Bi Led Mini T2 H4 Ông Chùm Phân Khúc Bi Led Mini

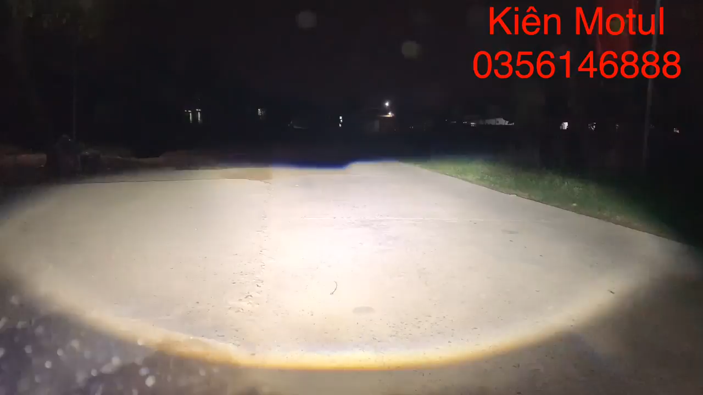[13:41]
Đó, thì các bác có thể thấy nó khá là chói như này, nó sẽ làm suy giảm cái hiệu ứng khi mà chúng ta quay đi, bởi vì quay đêm như này nó rất là khó. Đó, thì các bác có thể thấy là cái độ rộng của cái phần ánh sáng mà nó chiếu xuống mặt đường như này là cực kỳ là ok, và cái độ sáng của nó rất là cao. Đó, thì các bác có thể thấy một cái chiếc xe Way họ vừa đi qua, ánh sáng nó rất là mờ nhạt luôn. Và cái nhà ở phía đằng xa mà những cái video trước mà em hay quay đó, thì các bác có thể nhìn thấy nó rất là rộng, rất là xa.
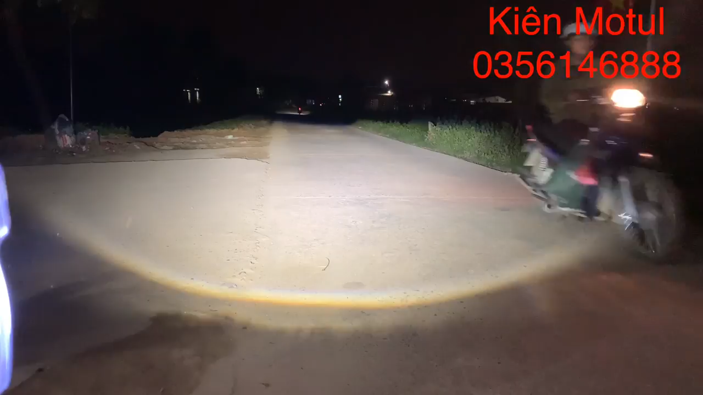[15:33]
Đó thì các bác có thể thấy là không gây chói mắt cái người ngược chiều nhé. Rồi cái nhà quen thuộc ở những cái video em test. Đó, chế độ cốt này em dương lên nó lên đến tận cái nhà đằng kia, pha này. Rồi, em xin tạm dừng video tại đây.